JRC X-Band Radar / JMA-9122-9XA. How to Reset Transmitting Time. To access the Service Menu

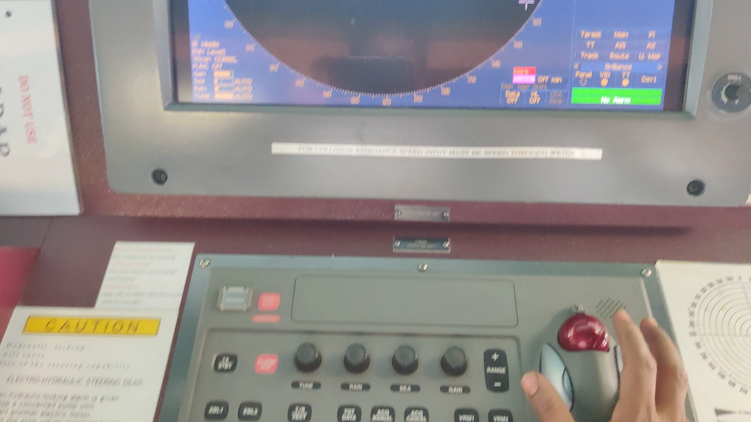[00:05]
To reset transmitting time in the JRC expand radar
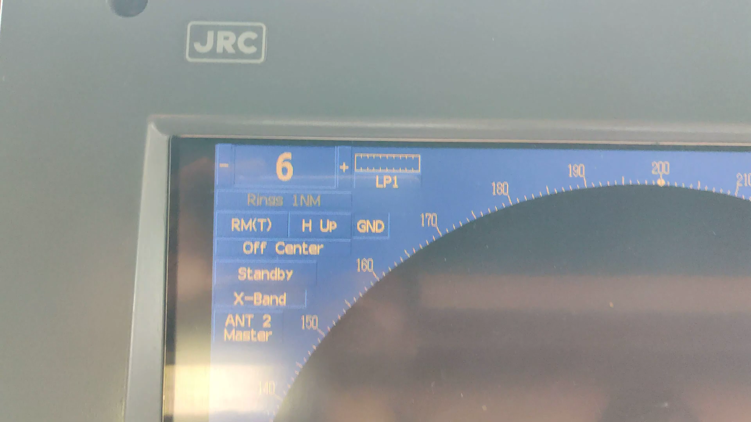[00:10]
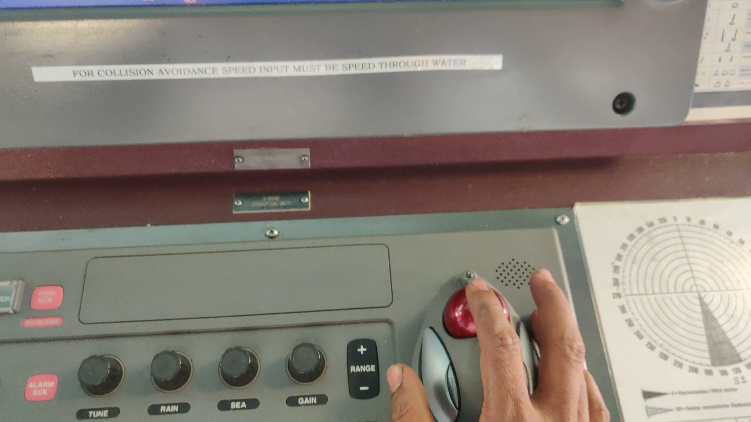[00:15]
First we need to move the cursor to main menu Do
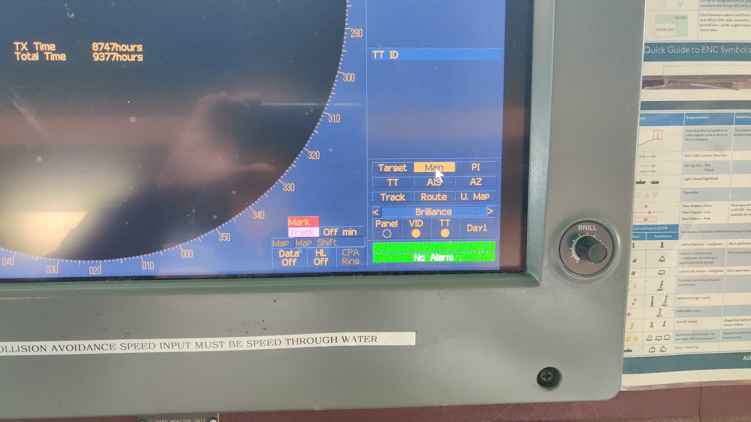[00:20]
not press but just long press the
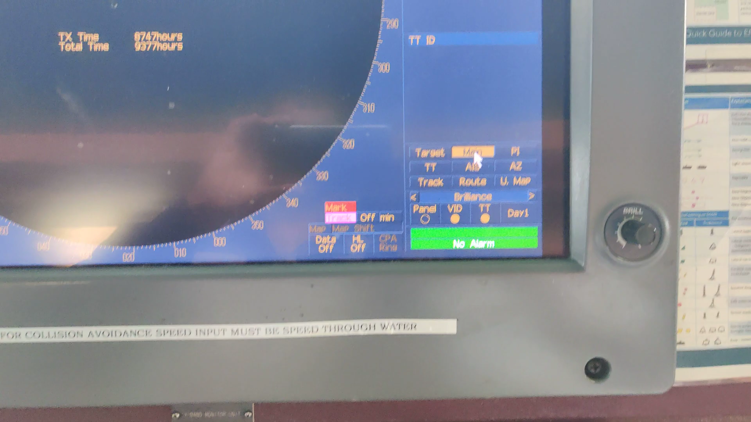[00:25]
left click button Then the special service
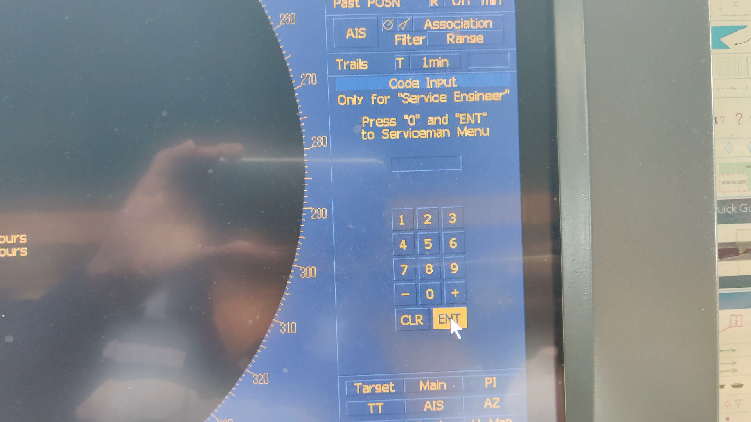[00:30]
engineering menu will come Then click 1x0 enter